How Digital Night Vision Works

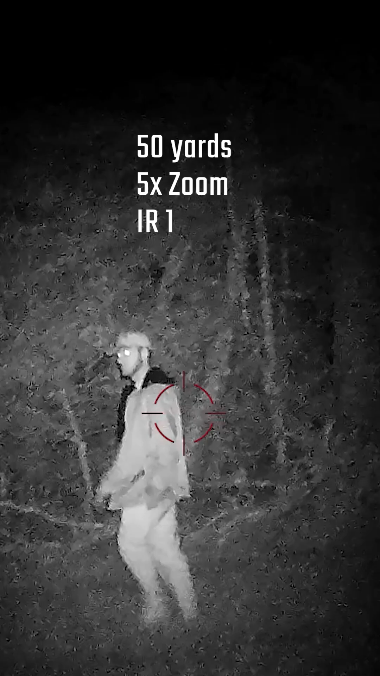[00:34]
the optic is going to be equipped with a sensor that's specifically dedicated to looking for that frequency of infrared light.
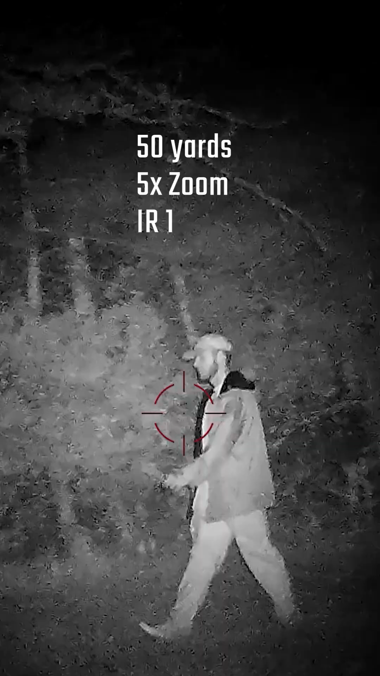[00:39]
A couple important things to look for in a digital night vision scope and a couple parameters that are really going to be the driving force for how good actually is your optic.
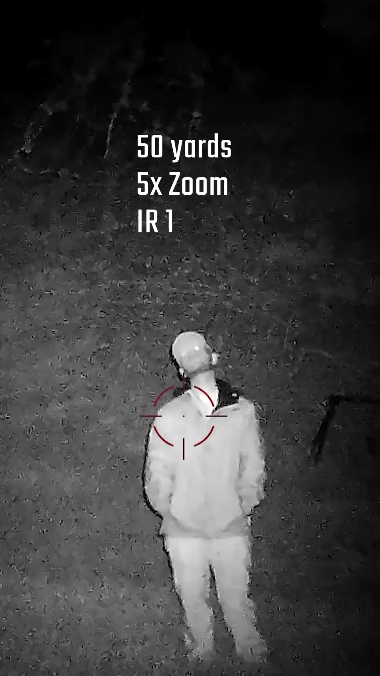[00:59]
is going to depend directly on how well you can see and how far you can see, which therefore dictates your range.
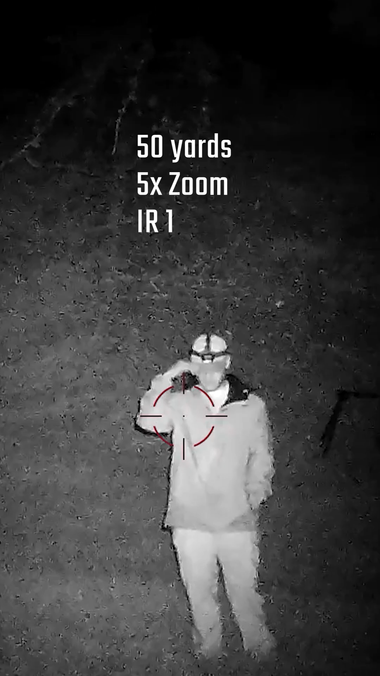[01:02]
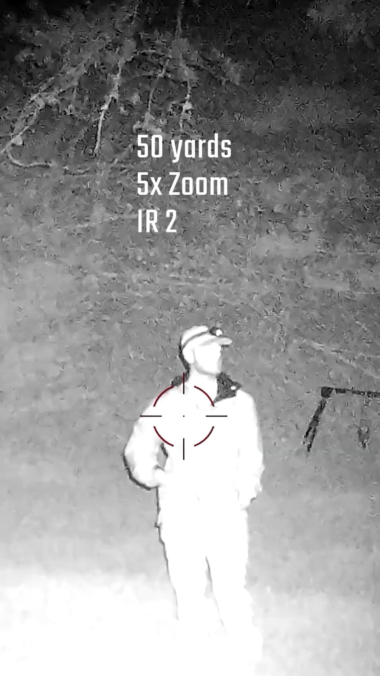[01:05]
If you have an illuminator that can only shine 50 to 75 yards, that's how far you'll be able to shoot.
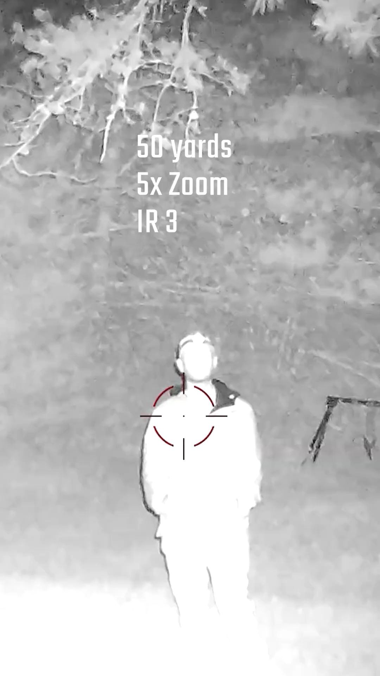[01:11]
If you have an illuminator that can shine closer to 200 or 300 yards, then that's how far you'll be able to shoot.
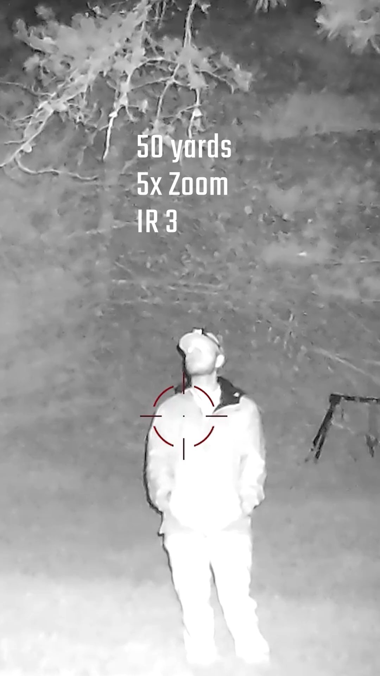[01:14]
It all ties back to how far can you see in the night. Another key thing you want to keep in mind when you're shopping for a digital night vision scope is how far is what you're going to be shooting away from you.